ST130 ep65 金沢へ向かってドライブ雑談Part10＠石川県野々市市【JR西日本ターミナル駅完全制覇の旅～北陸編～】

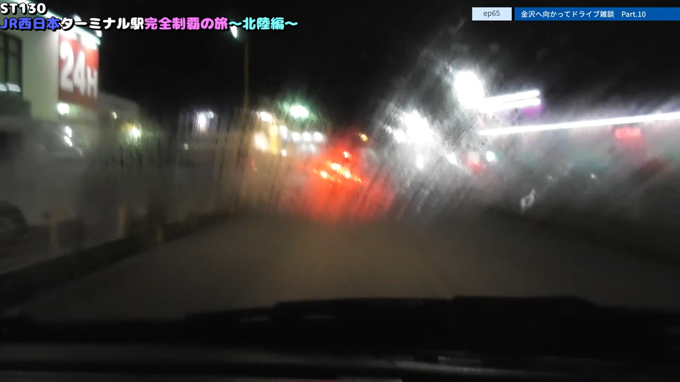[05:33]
なるほどなるほどね。なんか良さそうだね。良さそうだね。 でこの店はどう入ればいいんだ。直進してったら、直進して入ったら、 こう、こう。